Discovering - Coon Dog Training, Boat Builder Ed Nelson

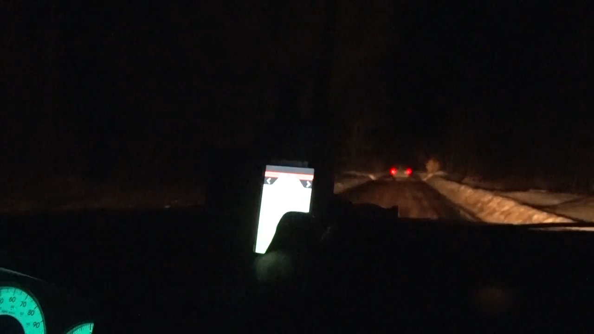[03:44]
Cold spell has finally stopped. Right now we got 40 degrees on the thermometer. Sitting on the tailgate for a little while, waiting for it to get a little darker.
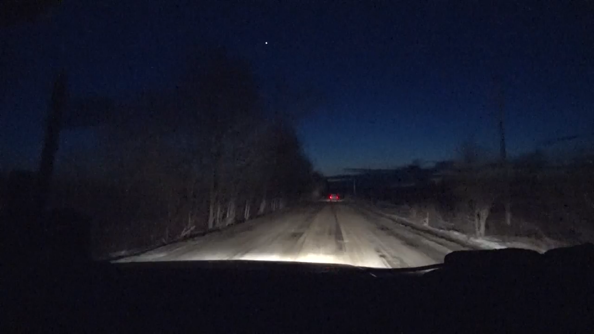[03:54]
Stars are out, and now we're gonna go down into some, hopefully, coon area, and see if we can get something to strike off the rig.